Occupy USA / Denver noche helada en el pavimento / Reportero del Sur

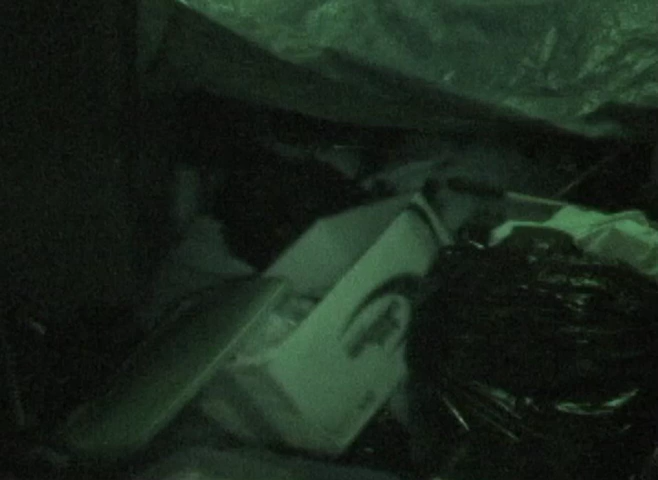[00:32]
La gente de Occupy Denver está durmiendo en la calle, está durmiendo en la vereda, de hecho, en sleeping bags.
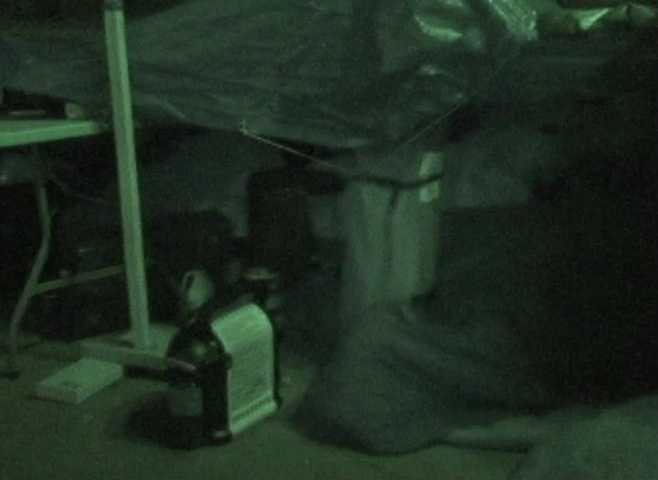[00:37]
Ya no pueden usar carpas, ya no pueden estar dentro del parque porque la policía les sacó la semana pasada,